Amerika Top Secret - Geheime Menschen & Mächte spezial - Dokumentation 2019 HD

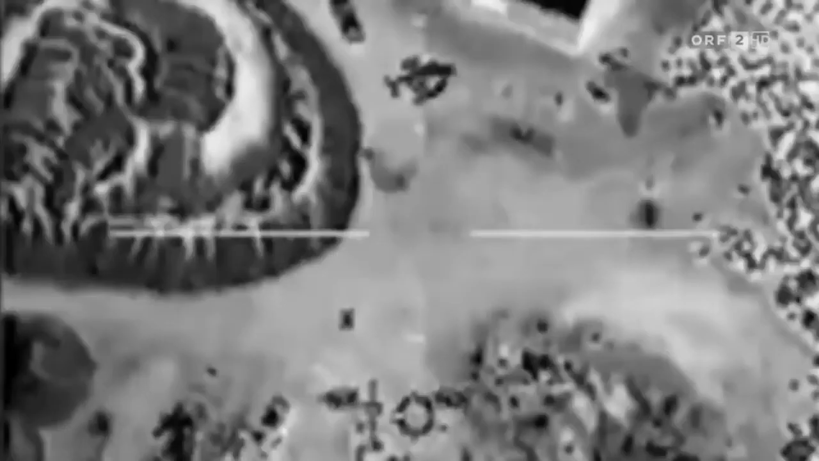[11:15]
Er sagt, in diesem SUV sitzt Ali und ich sage, okay, gut, er schieße ihn.
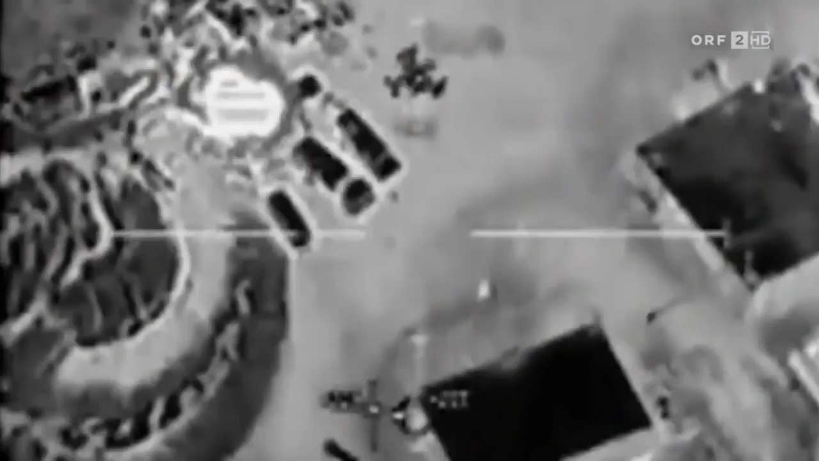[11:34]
Wir wussten, dass alle Insassen tot waren.